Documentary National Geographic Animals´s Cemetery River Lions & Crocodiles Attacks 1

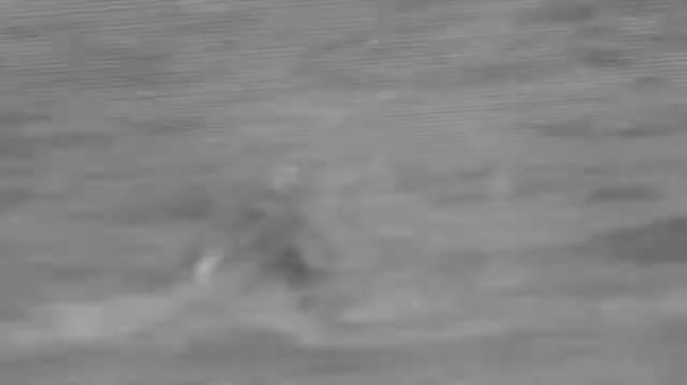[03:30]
Across brutal plains and treacherous rivers, remote cameras and drones record mother and son every step of the way.
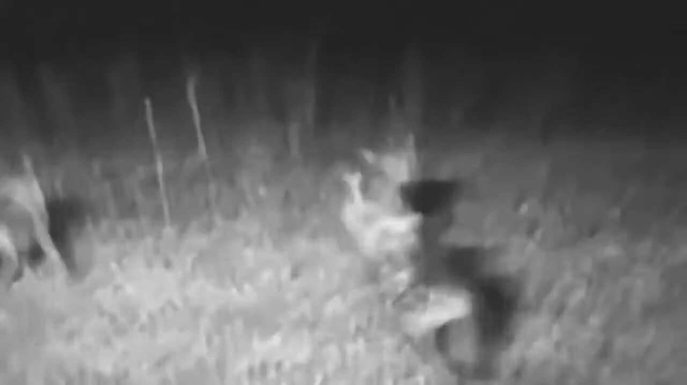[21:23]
The attack comes in total darkness. The hyenas target a zebra mega herd made up of several harems.
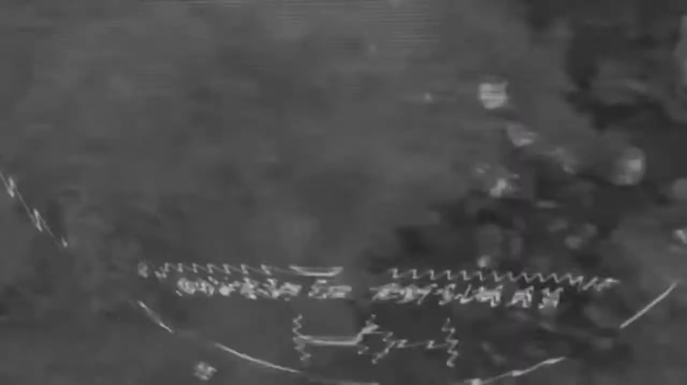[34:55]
Foxtrot 1 is jolted awake. The rumble of 400,000 hooves on the southern side of the Mara River mixes with zebra calls.